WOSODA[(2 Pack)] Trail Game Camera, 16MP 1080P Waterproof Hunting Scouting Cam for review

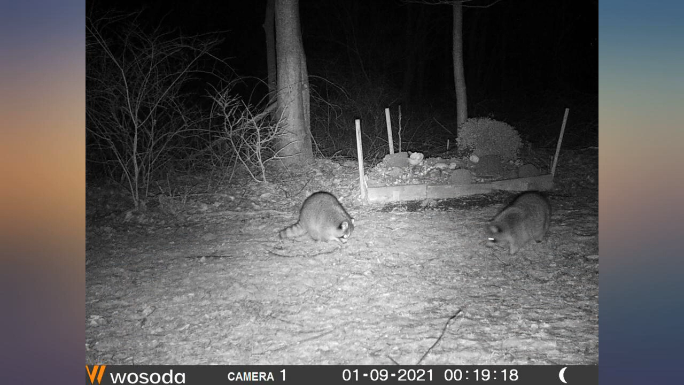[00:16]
The seal on the camera is great there was no dust, debris, water, bugs inside the camera compartment.
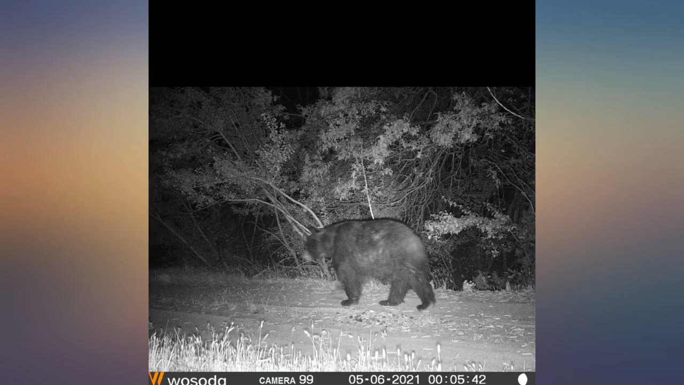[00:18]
My two main gripes about this set are that the camera mounts it comes with our trash
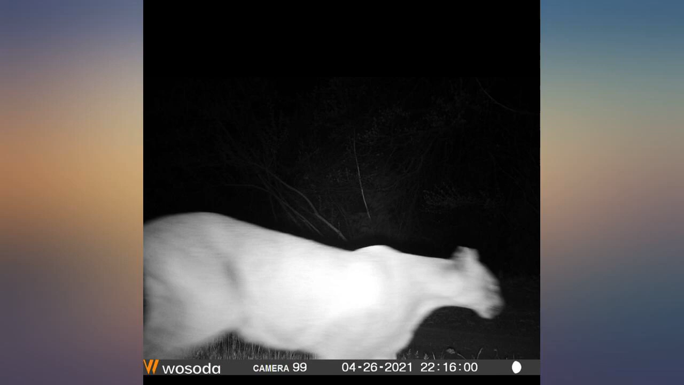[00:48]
flying by to give you a gauge on the motion detection capability. I hope this review was helpful.